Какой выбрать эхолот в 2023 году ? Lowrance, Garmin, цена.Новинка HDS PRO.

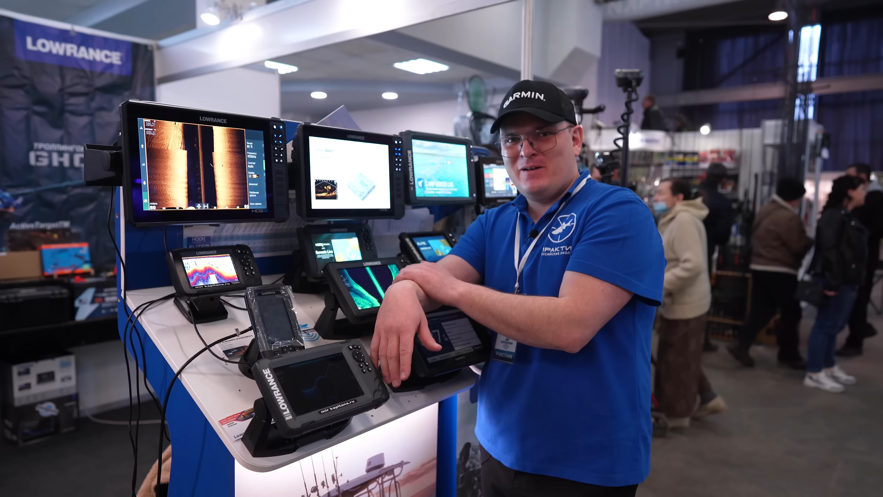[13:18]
Давайте сразу кратенько. У нас появляется частота мега, наконец-таки компания Lorenz спустя много-много лет все-таки поняла, что, наверное, маркетологи уже добились до разработчиков, что надо мегу.
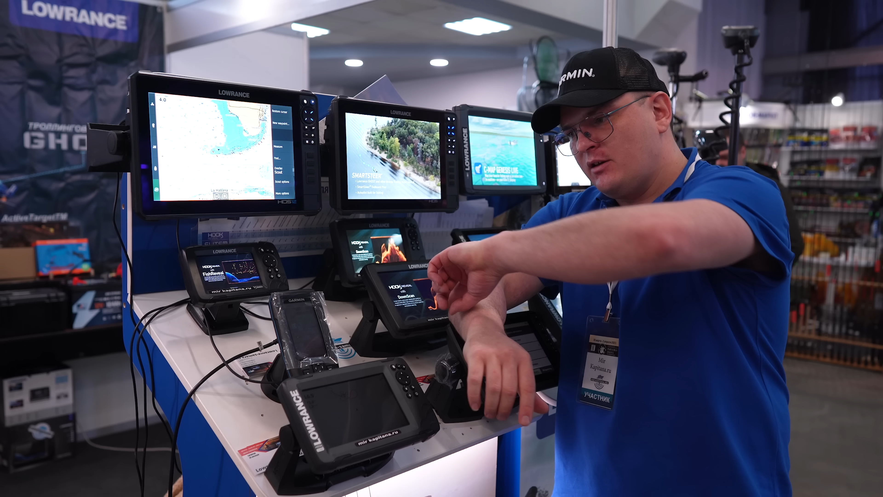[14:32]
и вы будете видеть скаут, то есть в прямом режиме реального времени вы будете наблюдать картинку. Плюс появилась возможность подключить функцию Fish Reveal,
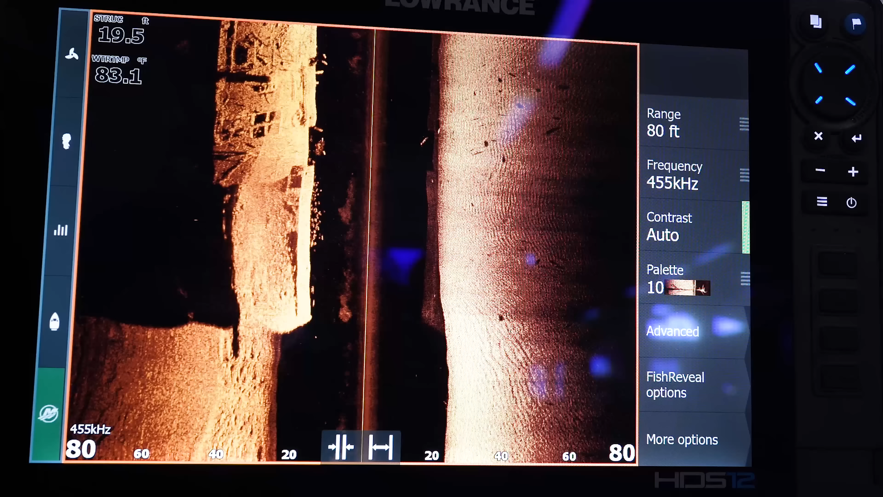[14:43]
On screen: depth 19.5 ft
это если вы покупаете блок S3100.
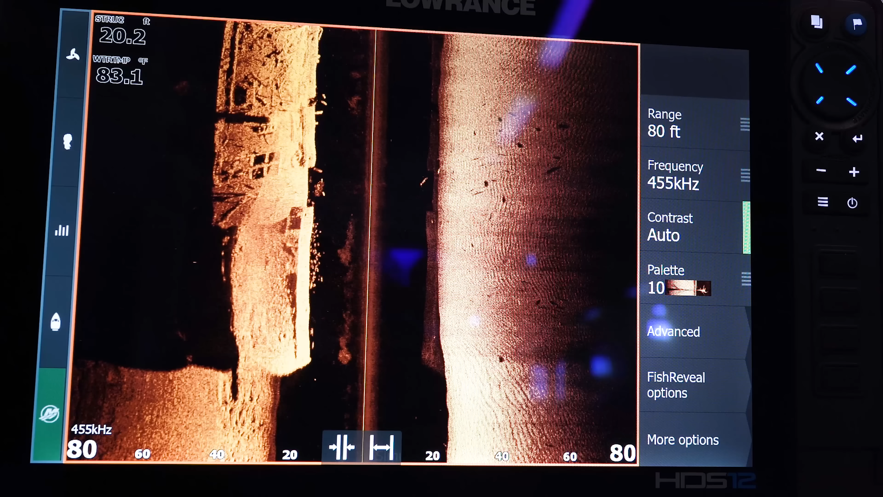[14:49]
Здесь, как на даунскане, никому не нужные полосочки, оранжевые и красненькие, будут выводиться на боковики.